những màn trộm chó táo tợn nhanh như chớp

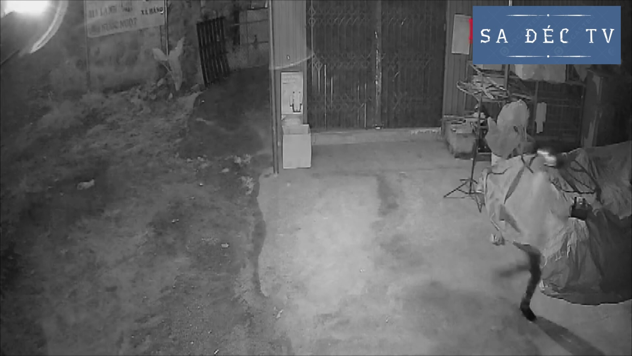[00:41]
Trước đó, một vụ trộm chó táo tợn xảy ra vào khoảng 0 giờ 30 ngày 4 tháng 9 được camera nhà dân tại thôn Minh Tiến, xã Hàm Minh, huyện Hàm Thuận Nam, tỉnh Bình Thuận ghi lại. Cẩu tặc ra tay chỉ trong 5 giây.
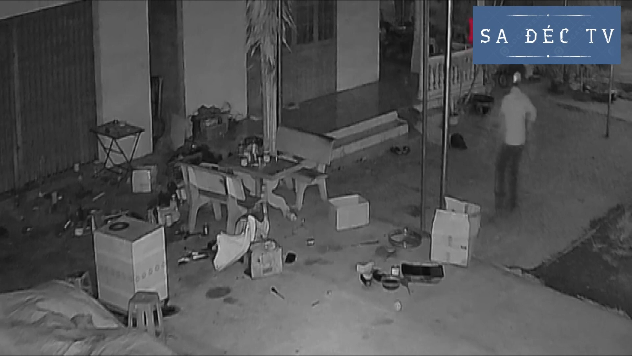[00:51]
Thời điểm trên, hai tên cẩu tặc đi trên xe máy.
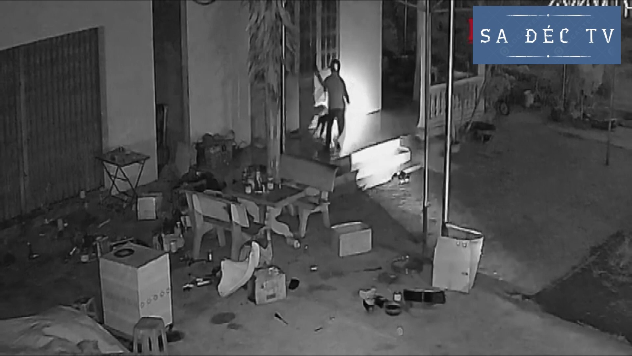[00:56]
Khi phát hiện có con chó nằm trong sân nhà dân, tên ngồi sau đã xuống xe, hiên ngang bước vào sân với một đoạn cây dài có thắt dây thòng lọng. Đối tượng cầm lái ngồi trên xe nổ máy chờ sẵn và dùng đèn pin dọi vào. Phát hiện có người, con chó liền bỏ chạy, thì bị tên cẩu tặc đuổi theo và móc thòng lọng vào cổ rồi kéo chạy ra xe máy.